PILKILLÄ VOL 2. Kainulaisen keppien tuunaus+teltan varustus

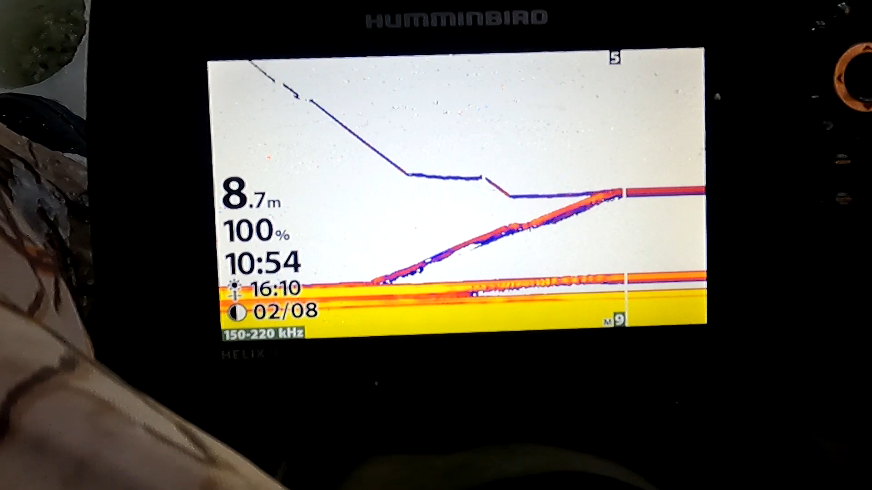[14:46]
On screen: depth 8.7 m
Tämä ottaa kyseä kiinni... Kävi iskimässä... Vaan ei jääni...
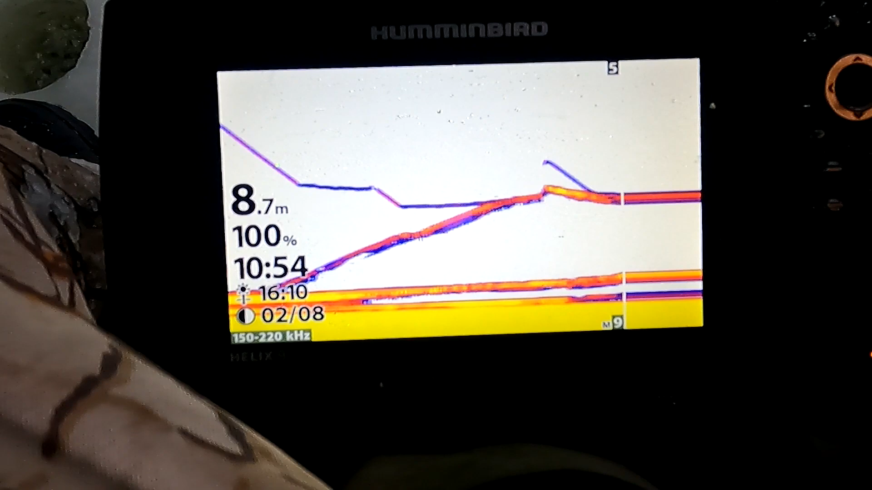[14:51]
On screen: depth 8.7 m
Kokeilipa pyssyä tässä tuohon... Tuleehan takaisempaa sellainen...
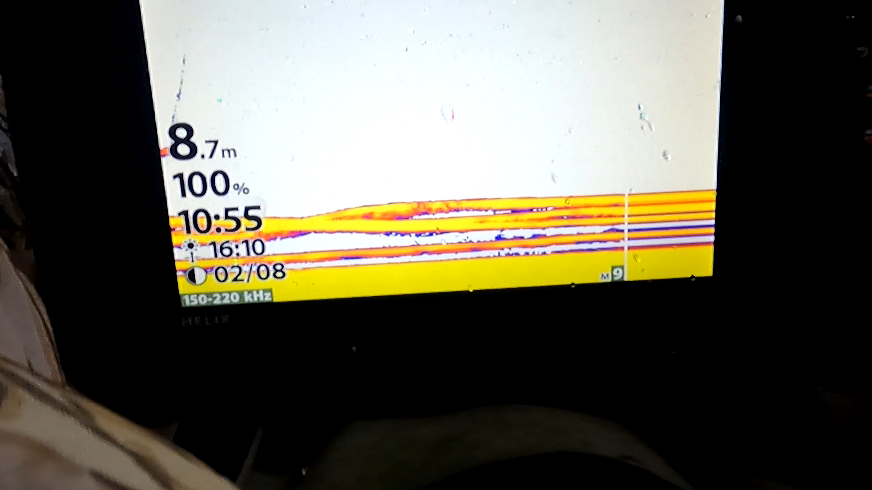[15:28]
On screen: depth 8.7 m
Katsotaan... Saataisinko tuo...
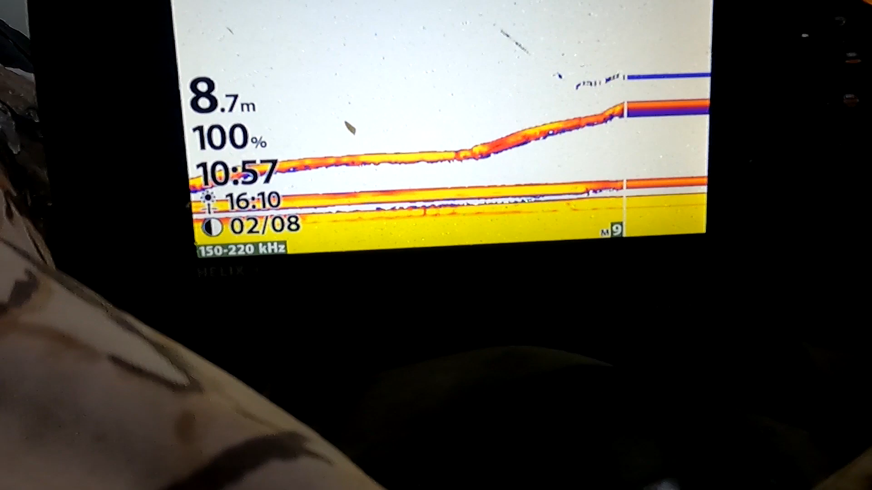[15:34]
On screen: depth 8.7 m
Tuossa jos on pannukarkkeen kalaa... Niin... Hyvien tuo... Tuulee...
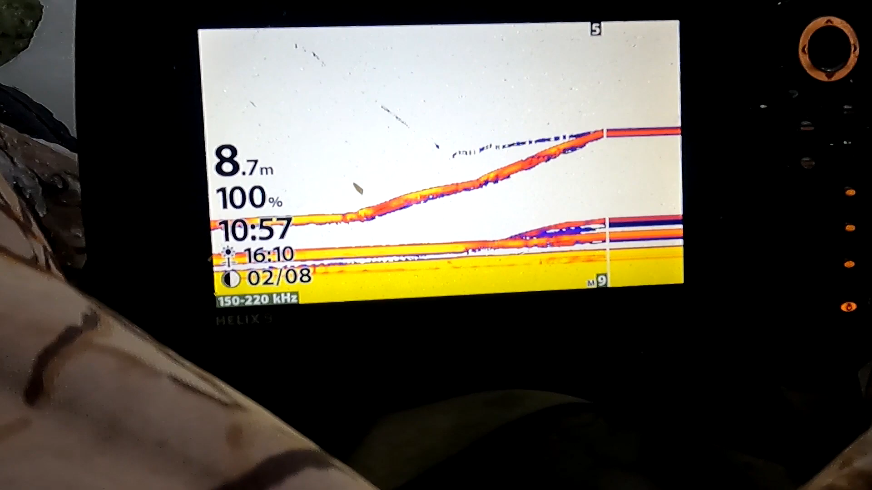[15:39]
On screen: depth 8.7 m
Ottaisi vaan kiinni... Ohti ihan se... No...
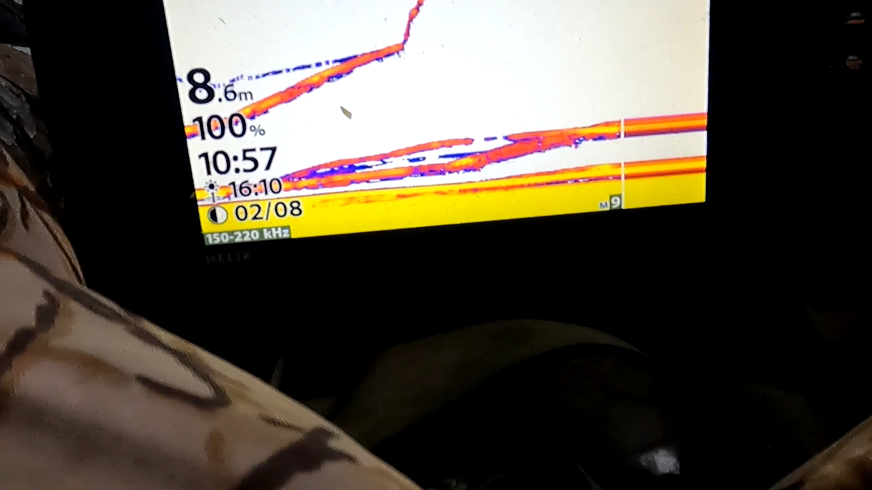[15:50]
On screen: depth 8.6 m
Tässä ihan... Varmaan ne lisätään...
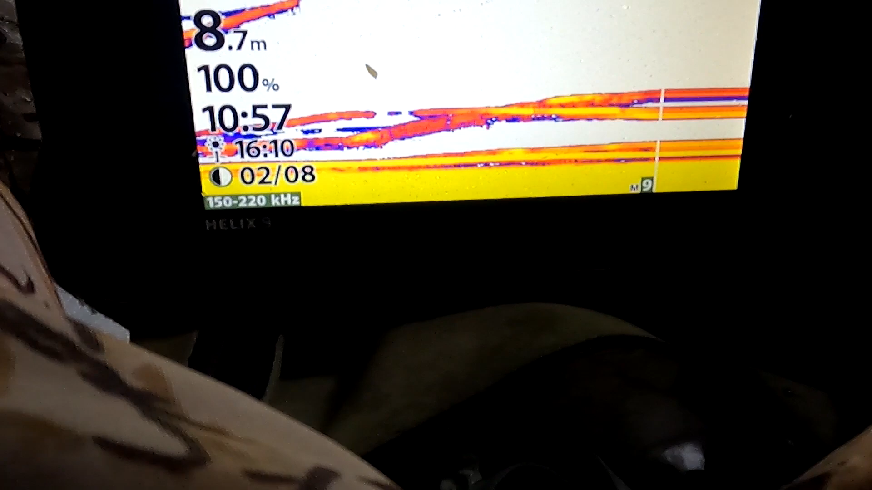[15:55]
On screen: depth 8.7 m
Ne... Verätala... Ja nyt siellä jonkunlainen...
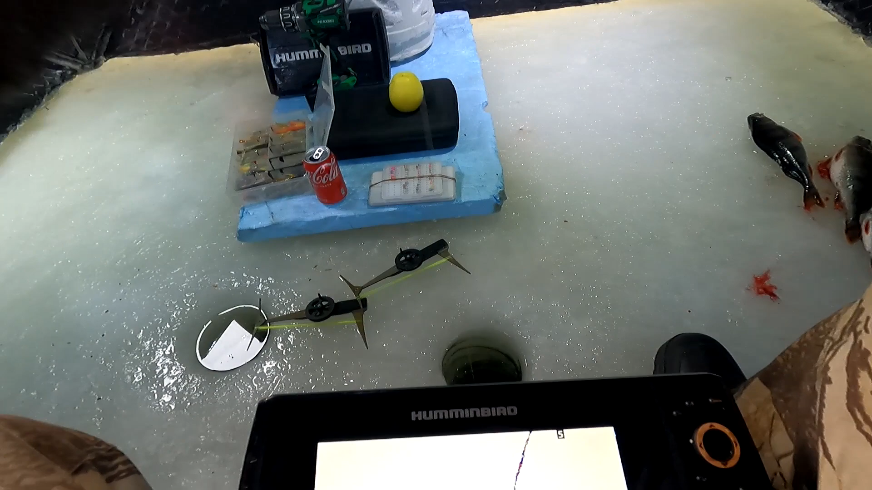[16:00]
Ruokatala... Taattaa olla kiinni...
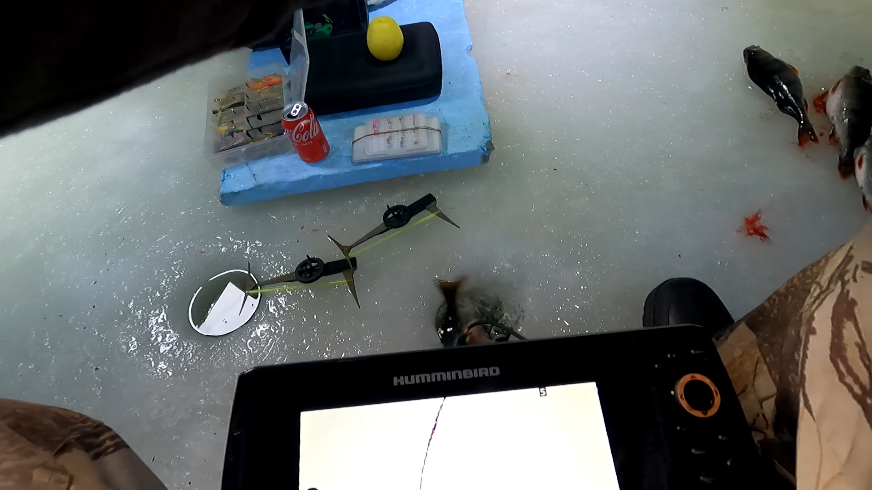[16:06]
Katsotaanpas... Katsotaanpas... Se on sellainen... Vajia-kolomisarma...
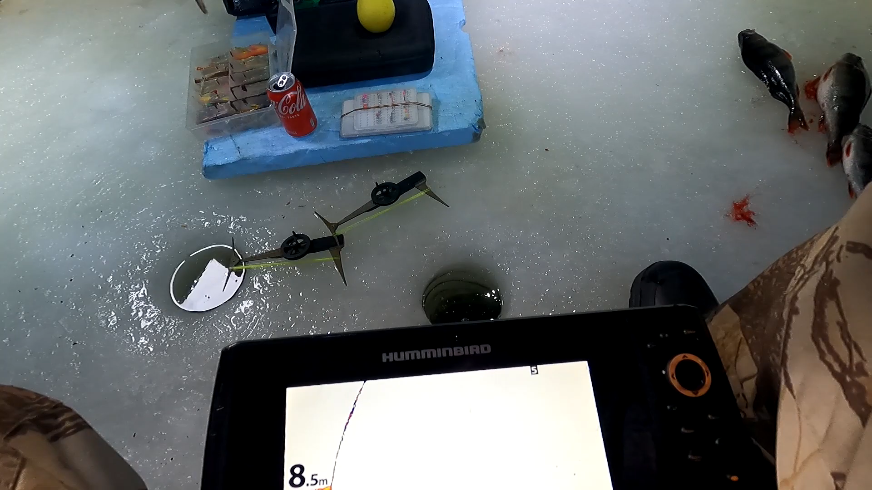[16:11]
On screen: depth 8.5 m
Nätti ahve... Nätti ahven tuossa...
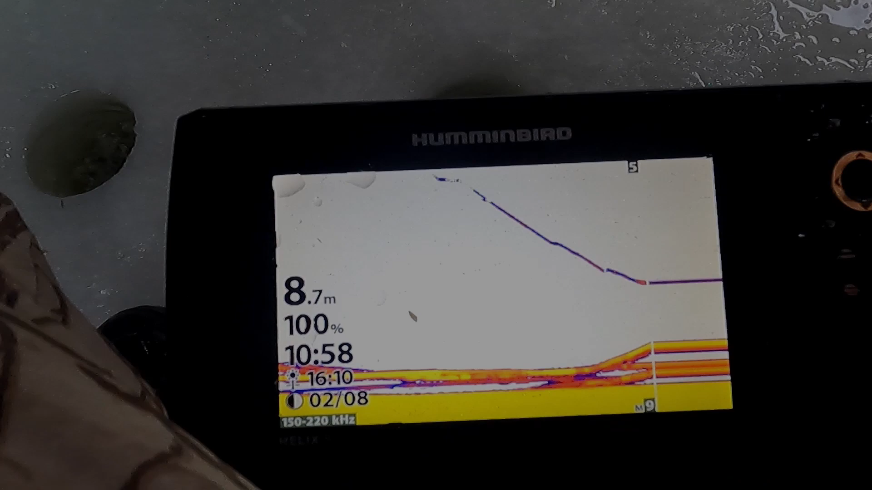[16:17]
On screen: depth 8.7 m
Sieltähän on tullut jo uusi... Uusi... Uusi pannukarkkeen osi tullut olla... Että...
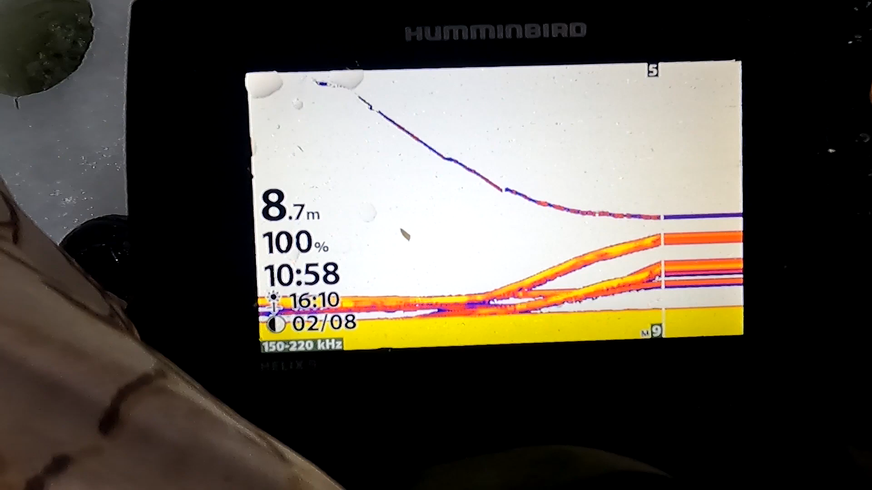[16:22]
On screen: depth 8.7 m
Siellä olisi hyviä ahvene... Siellä tulee... Ottaa tämä olempi nytten kiinni...